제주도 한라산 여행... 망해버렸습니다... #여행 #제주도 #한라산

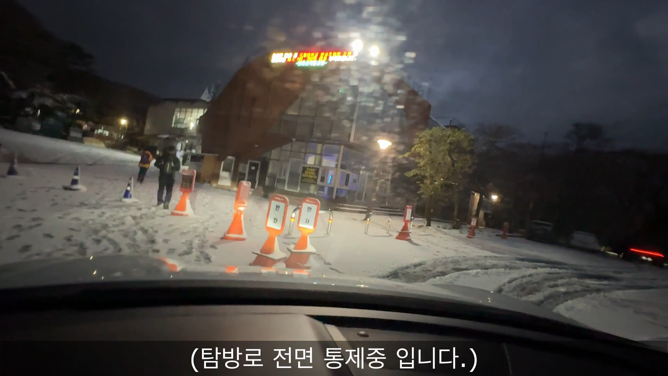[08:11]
다시 한번 안내 말씀드리겠습니다. 오늘은 기상악화로 인하여 한방으로
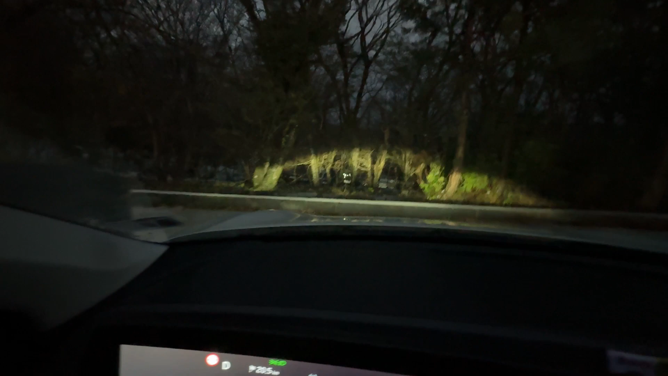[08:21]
정면 통제 중입니다. 와, 와, 아 깜짝아.